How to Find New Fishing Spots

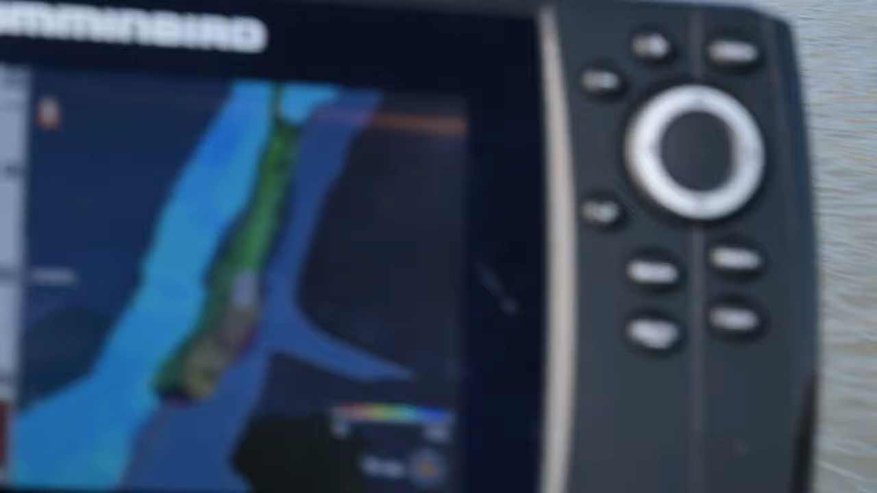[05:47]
which is not something that I care to do. Lots and lots of bait fish in here.
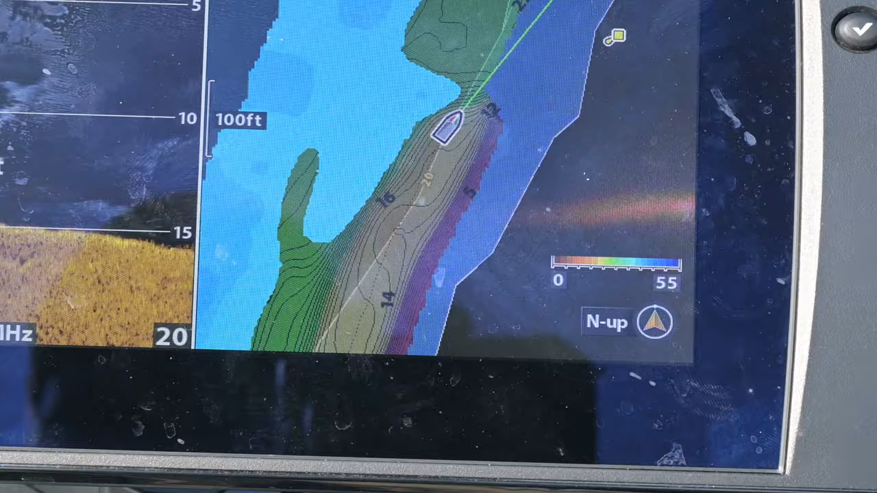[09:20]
Seeing where some of the different, is that cartography you'd call that?
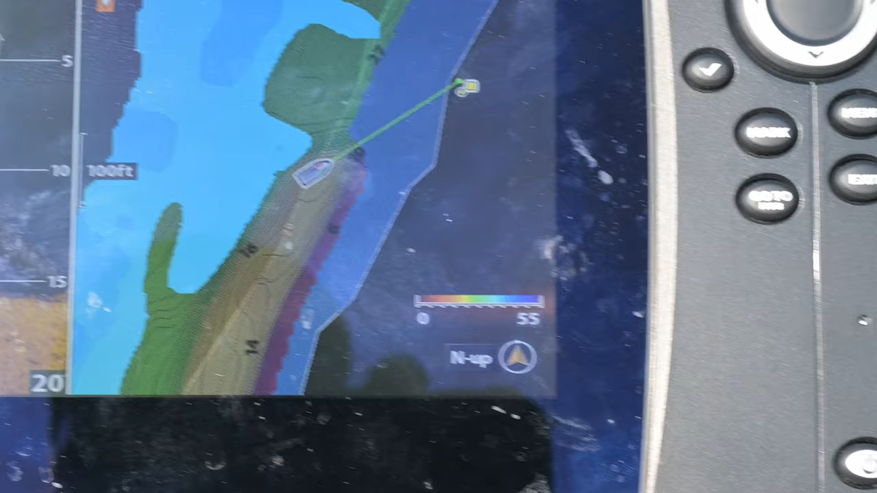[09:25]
The underwater dips and raises are, and the topography, that's what it is.
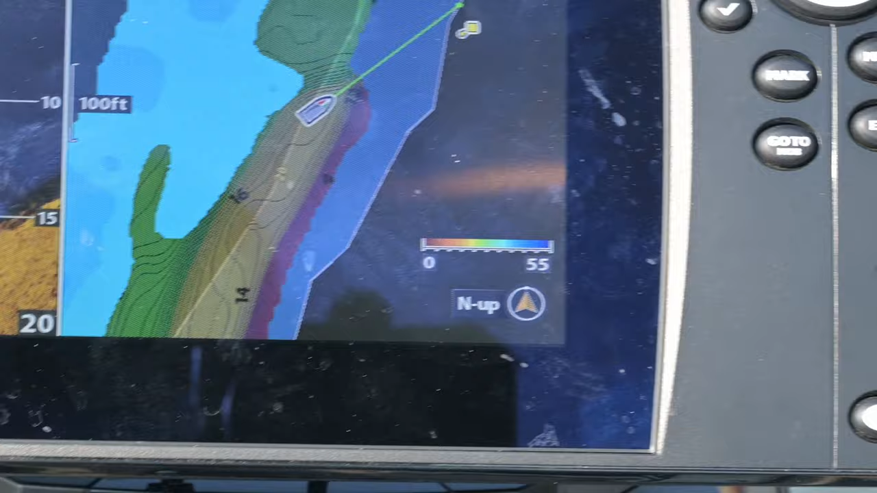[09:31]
I'm gonna come back here at night when the water's clearer.
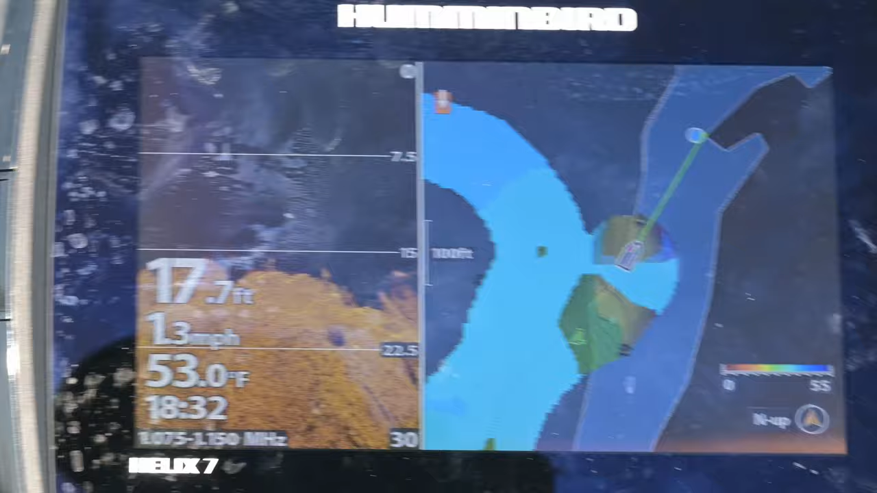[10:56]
On screen: depth 17.7 ft, water 53.0°F, speed 1.3 mph
and then down to what looks like 6 or 7.
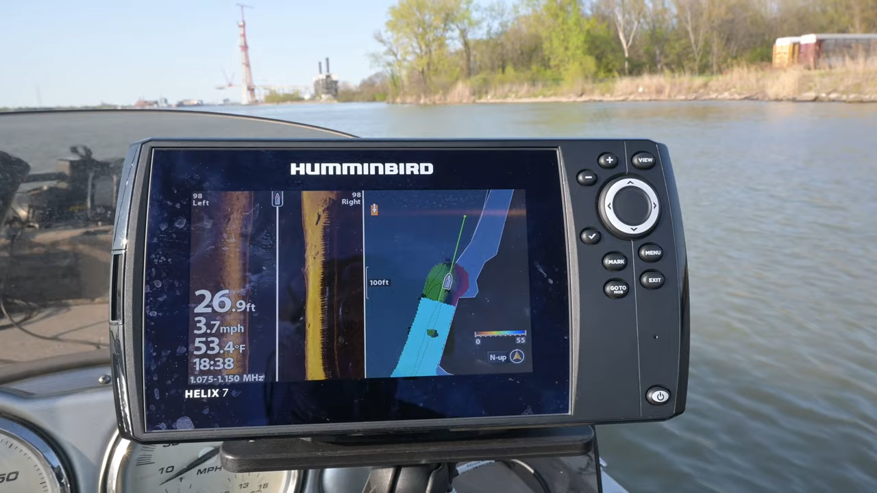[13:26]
On screen: depth 26.9 ft, water 53.4°F, speed 3.7 mph
Still in 27 feet, as we can see over here.